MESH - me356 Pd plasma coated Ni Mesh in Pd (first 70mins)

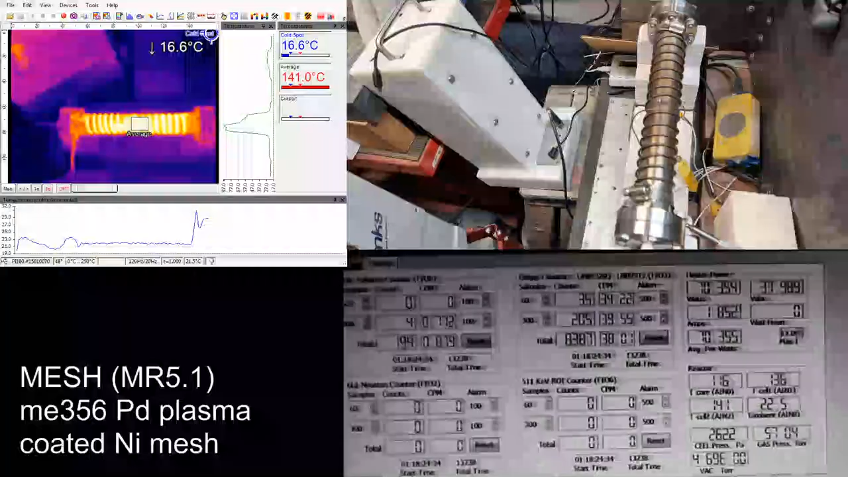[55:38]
So the thermal imaging camera is mostly indicative at the moment. I had to change the emissivity to match the thermocouple, so it's better in line.